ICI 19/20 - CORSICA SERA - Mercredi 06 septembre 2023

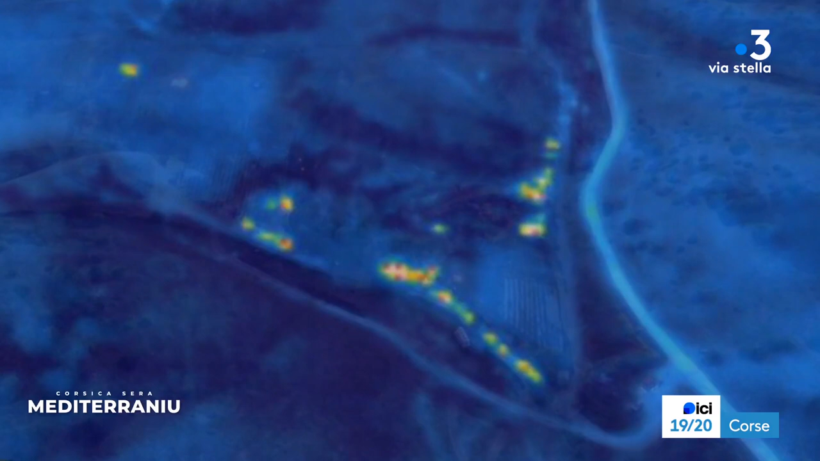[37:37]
C'est une image qui nous montre le feu dans sa vision classique et puis ensuite avec un traitement qui permet d'isoler les points chauds. Aujourd'hui, ça vous sert vraiment ? C'est le genre d'outil qu'on trouve maintenant dans la lutte anti-incendie ou le traitement après un incendie ?